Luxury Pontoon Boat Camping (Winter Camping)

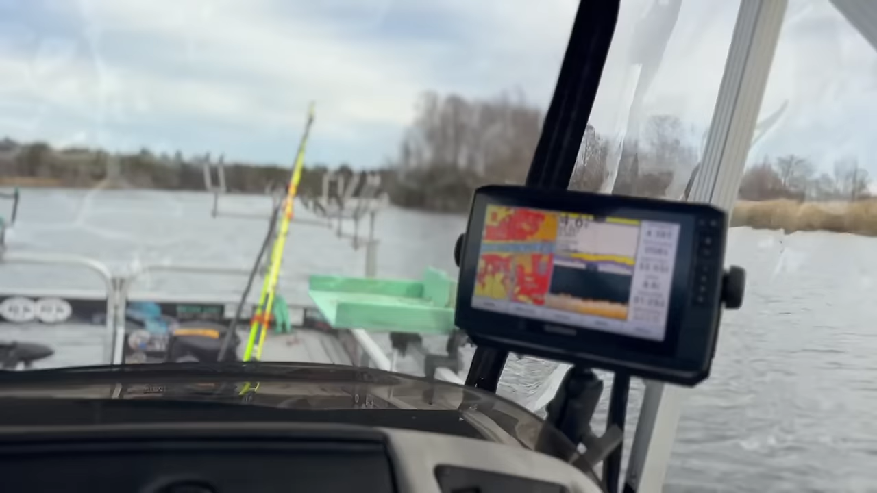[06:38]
trolling right outside where black's fish camp
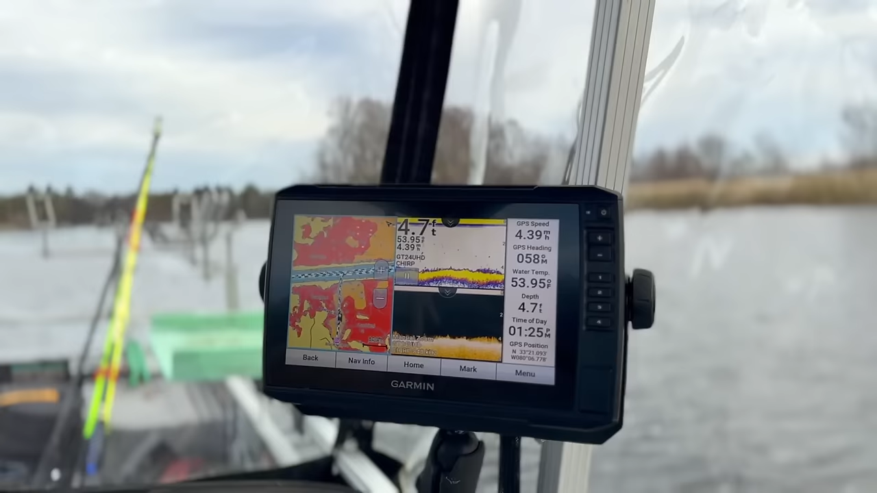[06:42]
On screen: depth 4.7 ft
about 4.7.6 feet of water there's the smokestacks got the front door rolled up and open
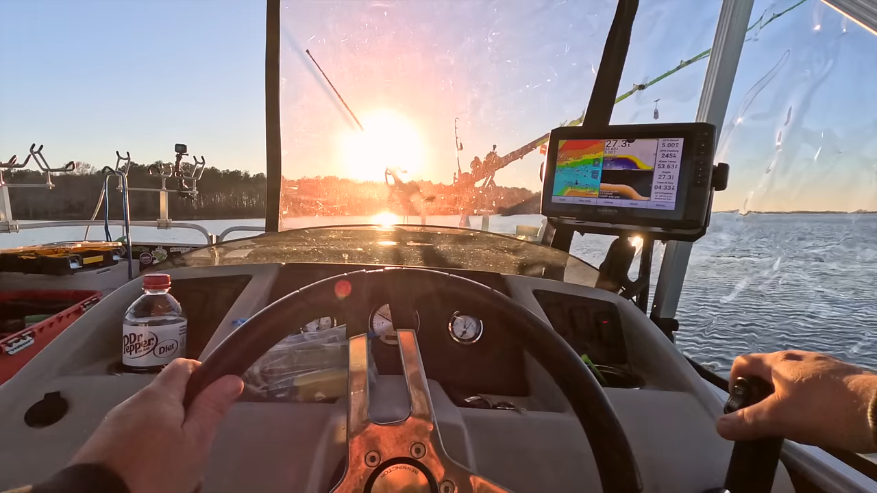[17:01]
protected by an island a close island and this island over here looks pretty good the scary part about trolling around up here is all the things you can't see the cypher stumps
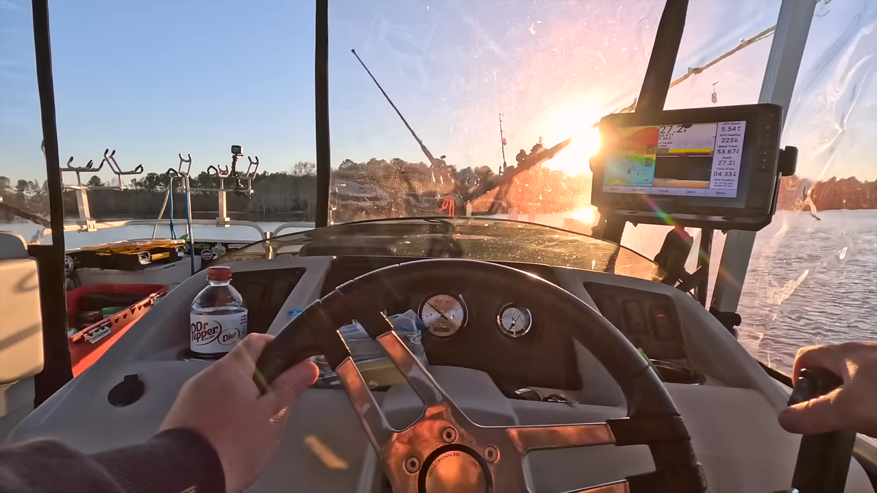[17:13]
all the different hazards and that's a part of it it's part of being adventurous and trying new things but I do have my trusty dusty depth finder here and it's going to show me that we're getting way shallow right now just going to trim that old motor up the map is actually off a little bit
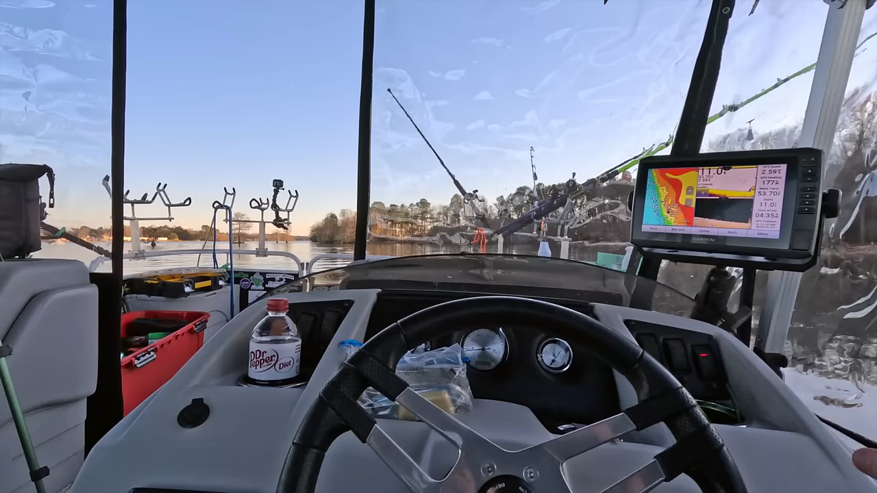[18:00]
eleven foot big stump all right I'm going to cut the motor and put the trolling motor out